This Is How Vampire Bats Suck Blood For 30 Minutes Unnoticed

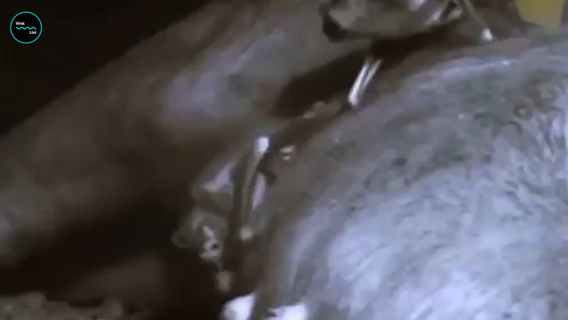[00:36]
Vampire bats fly about a meter above the ground in search of a warm-blooded animal, and once found, they land close to it.
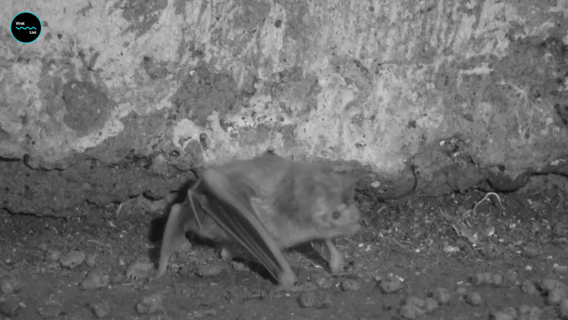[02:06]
and strong hind legs and a special thumb help them take off after feeding.
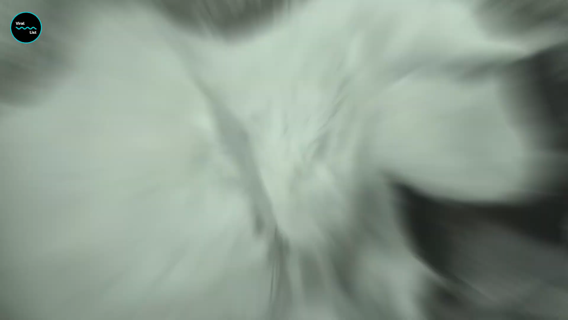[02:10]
After putting the bite on an animal, the vampire bat laps up the flowing blood with its tongue.